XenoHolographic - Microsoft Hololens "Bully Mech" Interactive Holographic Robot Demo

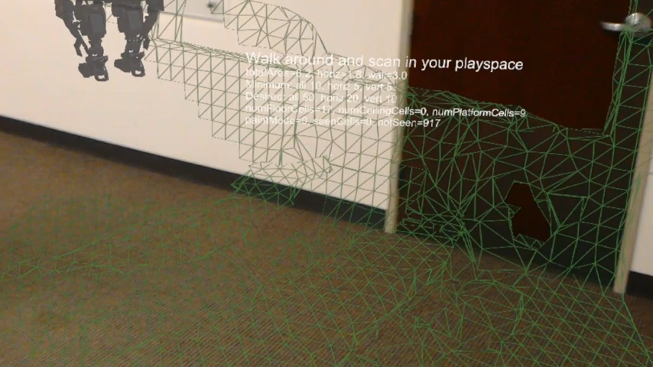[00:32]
here that the programmers use you can see a bunch of metrics about what's going on where bully
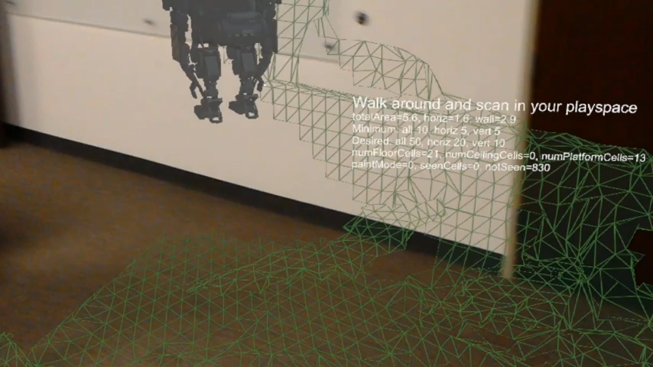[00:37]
mech is placed and I'm looking around the model so that it does a proper scan of the room now that I got him I'm behind
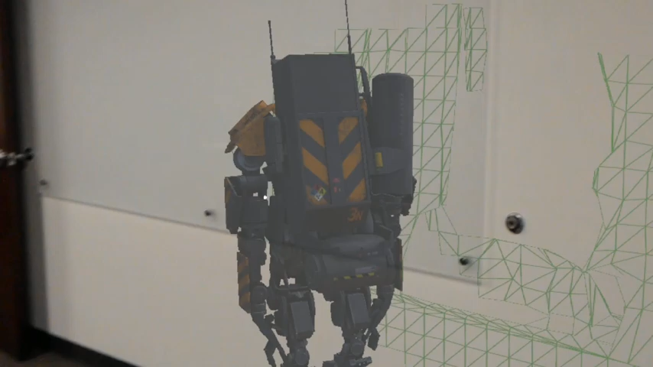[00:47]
bully mech let me select him and now I
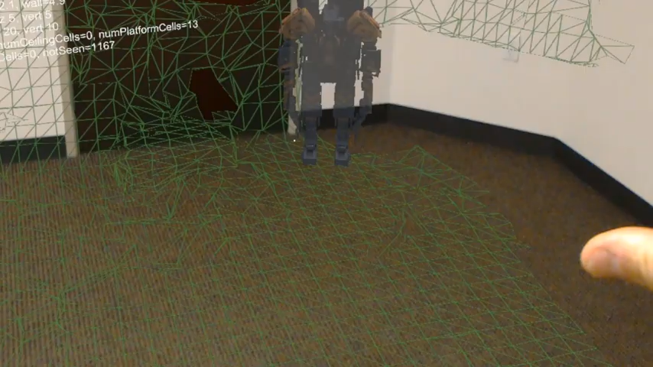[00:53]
can just place him on the ground right there and you can see in real life which isn't real life in